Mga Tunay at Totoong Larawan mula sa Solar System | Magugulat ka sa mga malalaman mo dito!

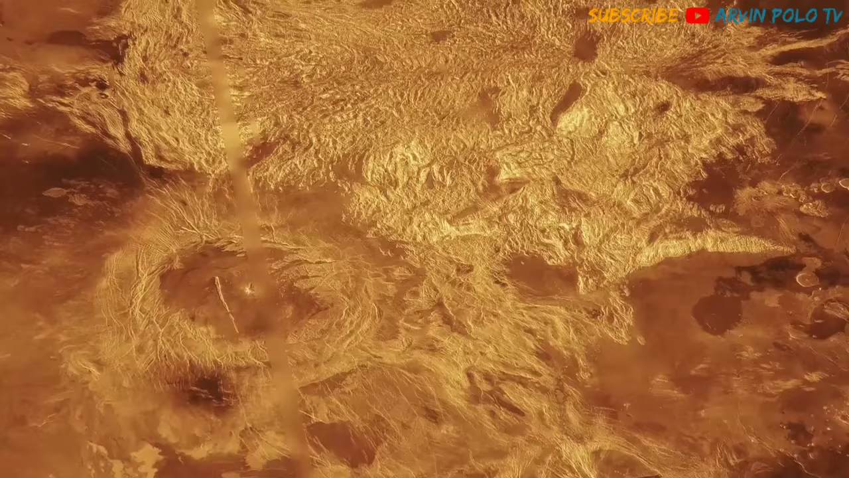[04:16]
Makikita ng ibabaw ng Venus ay merong ebidensya ng mga bulkan at
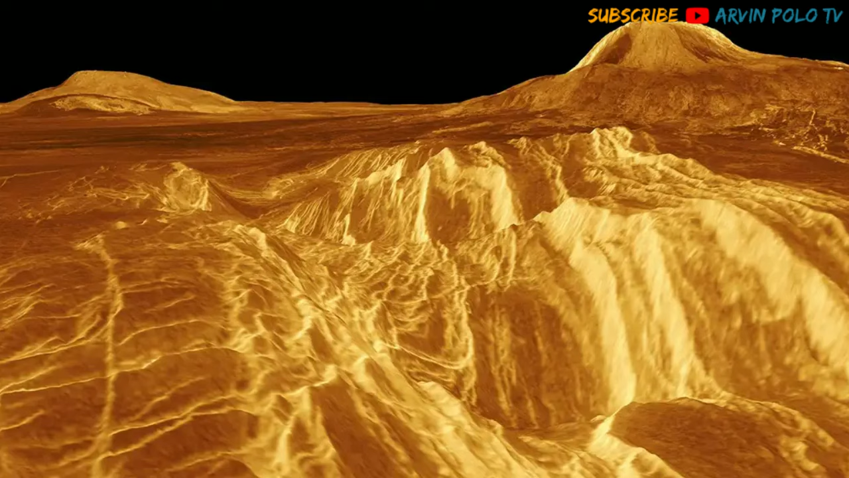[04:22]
meron din ditong nangyayaring paggalaw ng mga tectonic plates. Dagdag pa, nalaman din nila na merong nangyayaring pagdaloy ng laba sa ibabaw ng Venus. At ito pa, ito ang larawan ng bulkang Maat-Mons sa Venus.
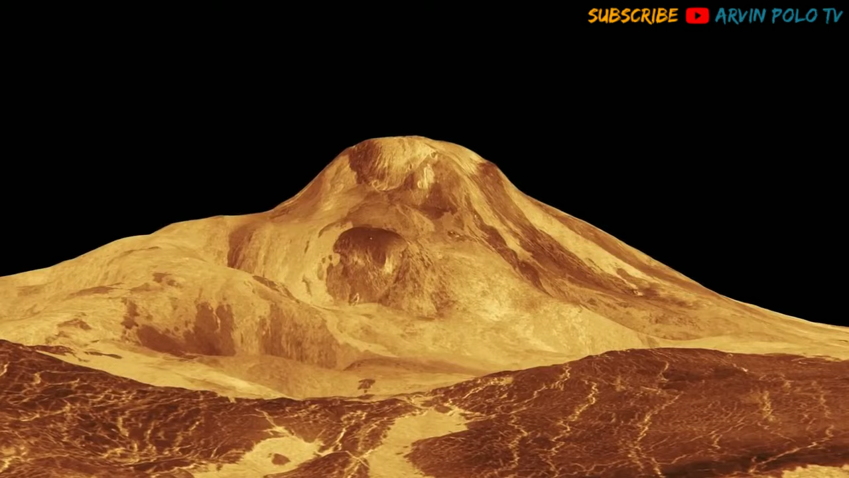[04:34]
At may taas itong 3 miles o 5 kilometers. Yunan pa man, matapos magalugad ng Magellan ng buong ibabaw ng Venus, bumagsak na rin ito sa mismong Venus.